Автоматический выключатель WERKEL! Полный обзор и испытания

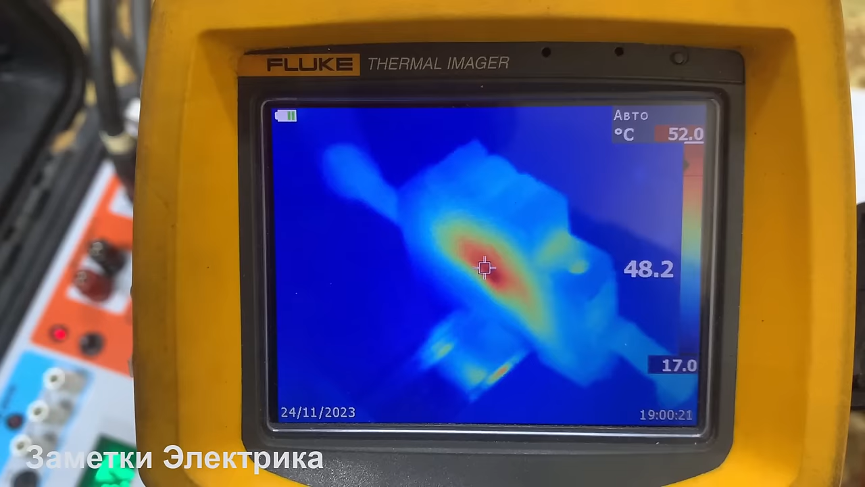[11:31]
On screen: scale top 52.0°C, scale bottom 17.0°C
левой стороны максимальная температура нагрева составляет 52 градуса
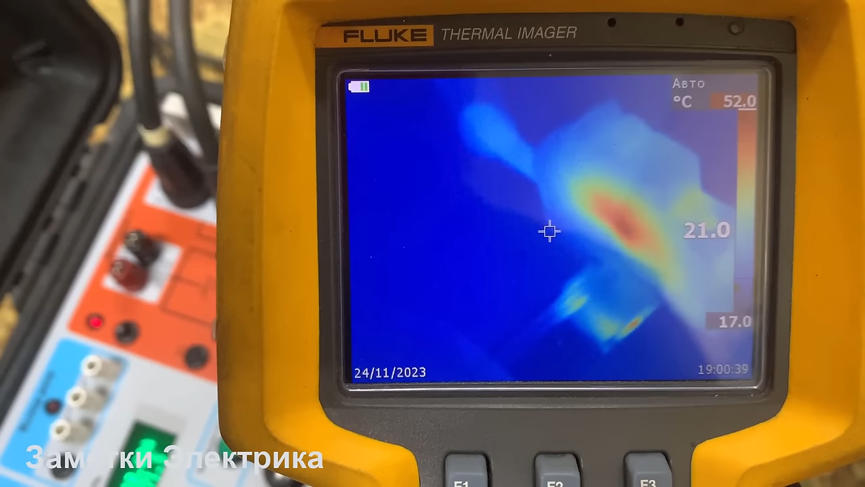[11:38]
On screen: scale top 52.0°C, scale bottom 17.0°C
с другой стороны максимальная температура у нас 63 градуса чуть больше и такие вот у нас наблюдаются 3 интересных
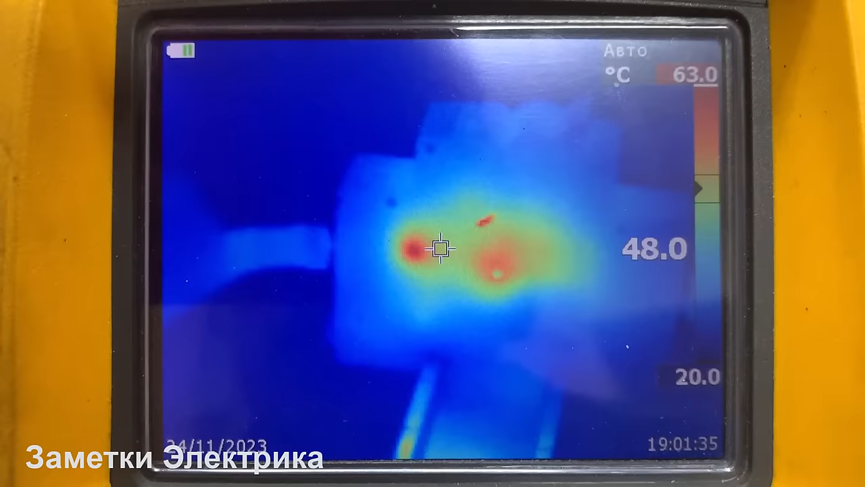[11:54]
On screen: scale top 63.0°C, scale bottom 20.0°C
пятна нагрева вот это вот самая горячая точка
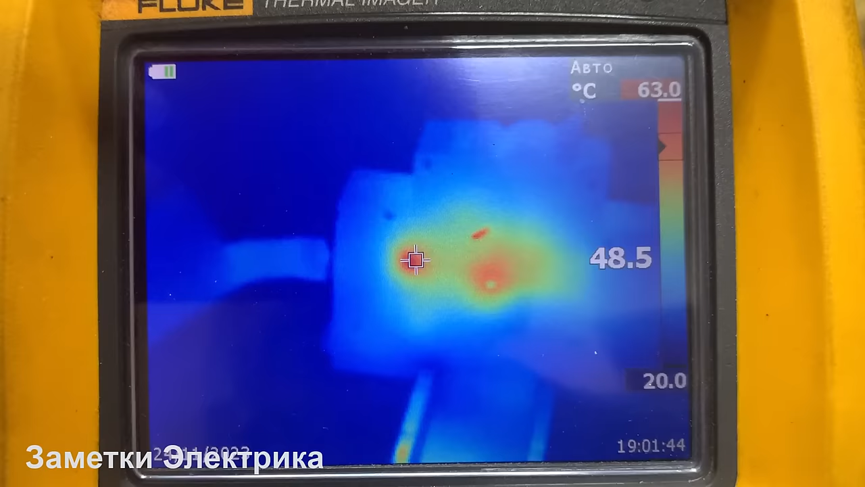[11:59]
On screen: scale top 63.0°C, scale bottom 20.0°C
я сейчас приложу таблицу где я проводил аналогичный